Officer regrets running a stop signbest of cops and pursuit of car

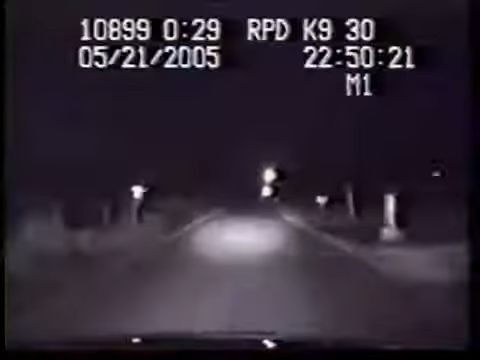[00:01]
Night time generally requires you to have your lights on because it's dark. Now this cop attempts to navigate his way through the dark country lanes without them and then quickly comes to his senses again. Unfortunately his desire to not play by the rules doesn't just stop at driving blindly through the darkness. He seems determined to ignore other basic requirements of road safety like this stop sign.